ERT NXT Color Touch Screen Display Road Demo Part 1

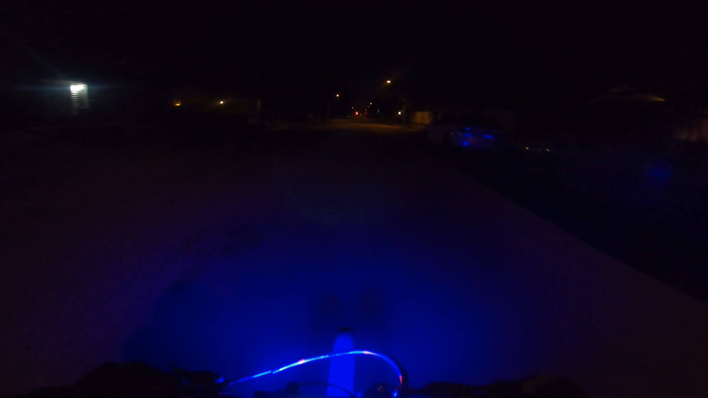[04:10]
Now this motor is actually capable of revving to higher RPM, but I don't want to do that right now because it's been three months since I've ridden and I should really kind of go over the drivetrain before doing anything crazy.
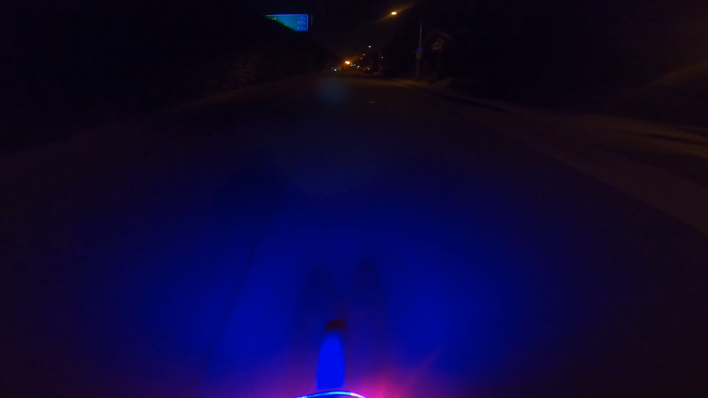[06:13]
Let's pop it into speed mode right now.
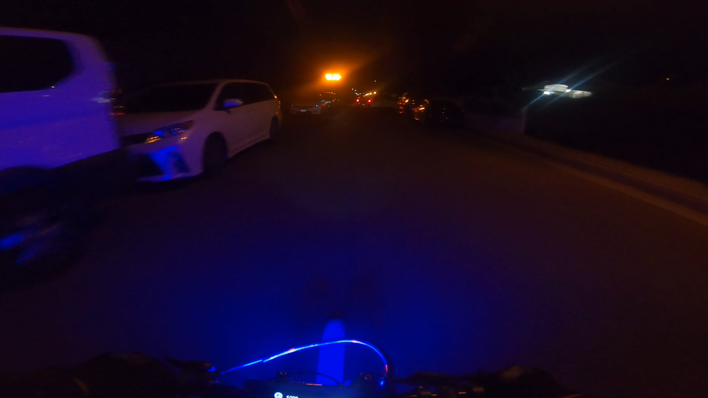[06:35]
Oh, a little too wide right there. Speed mode gives us a greater, better control, you know, on the road especially.
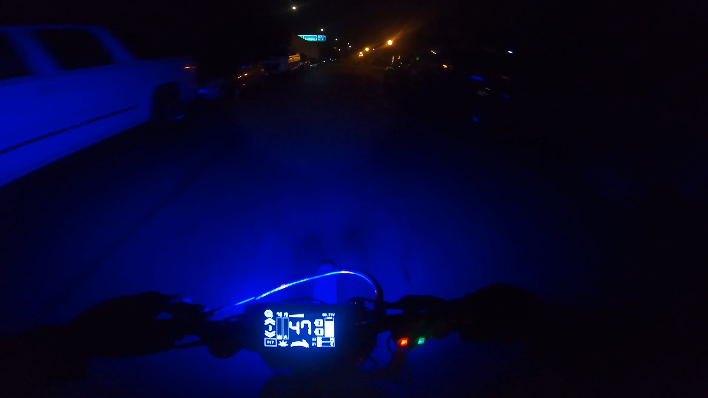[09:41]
The chain definitely needs a bit of lubrication. Let's change back to the other main screen now. Notice that going to settings automatically disables the throttle, any power, just, you know, just safety reasons.
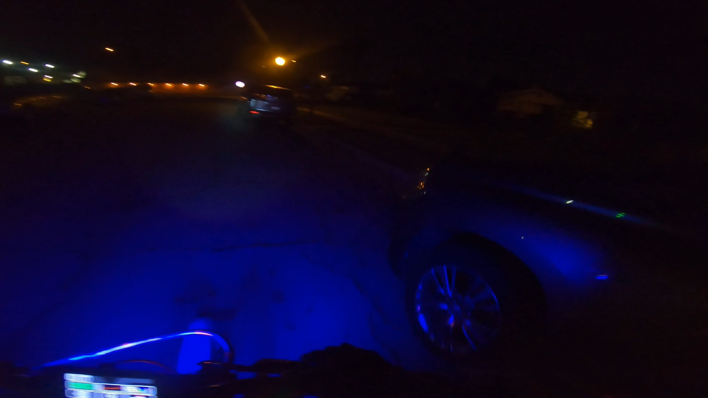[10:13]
Display, an xt gauge exit back to the previous loading screen there. Oh, by the way, we should be able to get our drive modes as well.
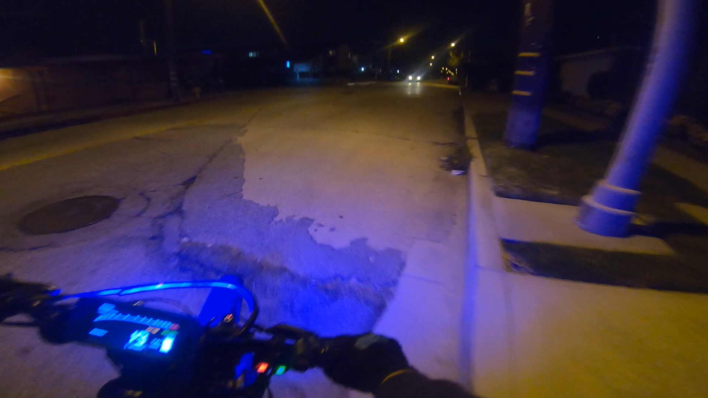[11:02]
Braking, turning. Okay. It's not showing our, okay, there we go.